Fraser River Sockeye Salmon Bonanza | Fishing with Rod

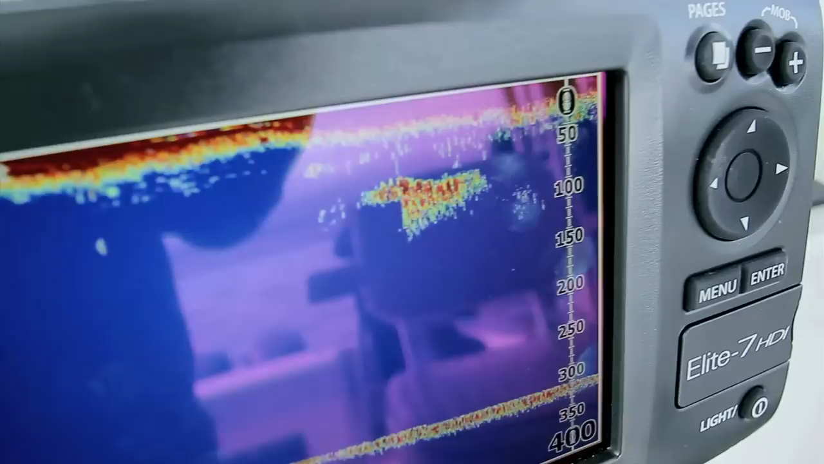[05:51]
So we're just seeing a pretty big school of fish going by on the sounder, and showing up, we got one bite of it, but I missed it.
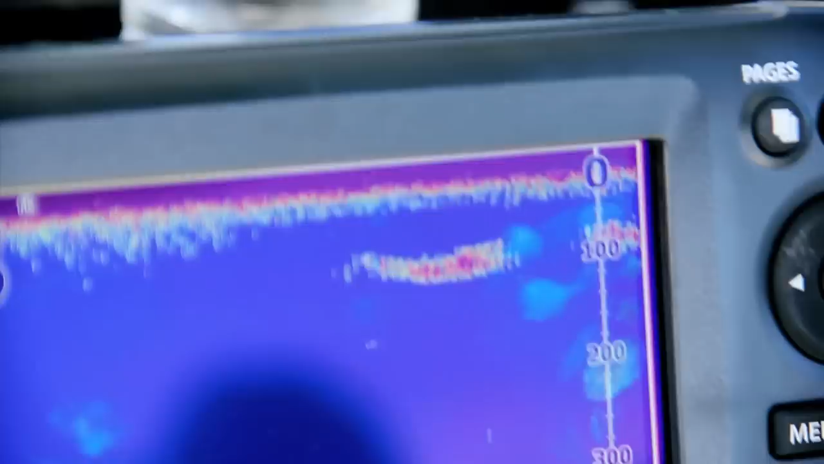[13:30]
Well, we got a big school behind us right now, so we're just hoping for some more bites. I think we have, how many do we have?